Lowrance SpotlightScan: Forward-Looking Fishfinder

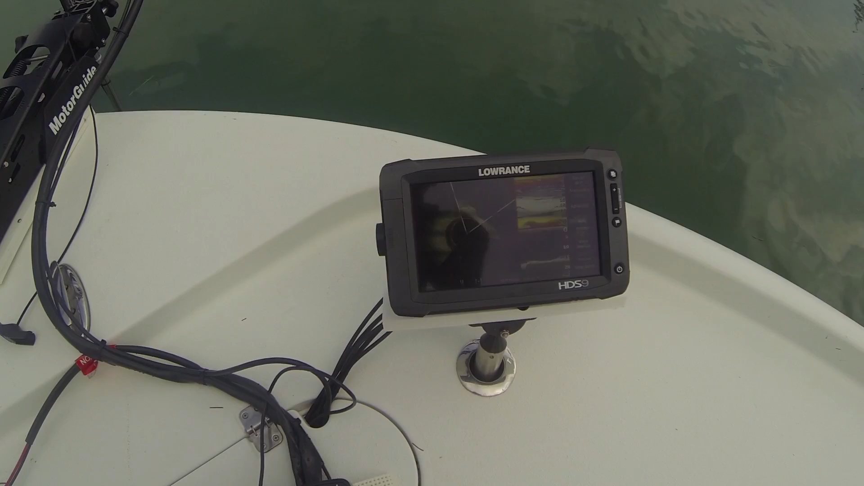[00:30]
it erases the previous view and draws a new one. All right, Lucas, would you show us some of the finer points of reading the screen with a Spotlight Scan? Yeah, absolutely. So these are our updates, folks, and you can see here as it turns, it creates an image. So these are some fish that are showing up.
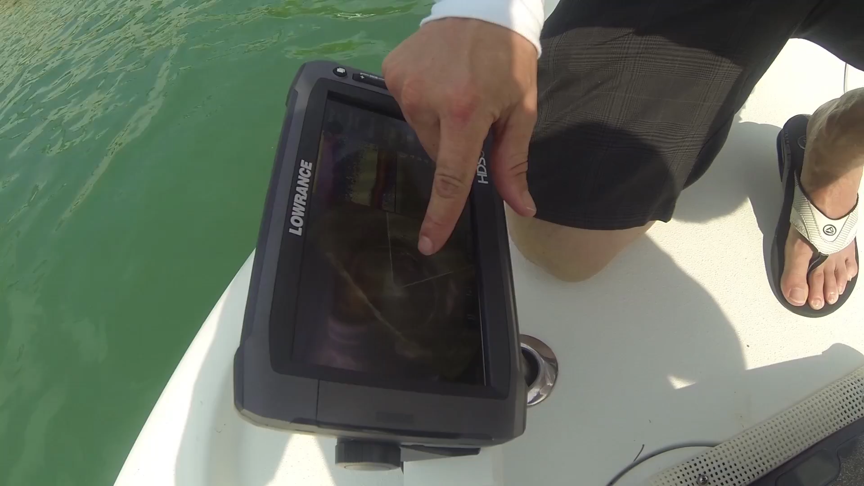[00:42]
This is the water column area. So this is what's closest to the transducer before the sound actually hits the bottom. So you can see the water column and the fish in the water column, and then here you can see where the bank is. So this was the area right next to the boat, the bank next to the boat, and this is the other side of the area. Here you can see the water column for the water column, and then here you can see where the start of the boat has been. There we go. . . You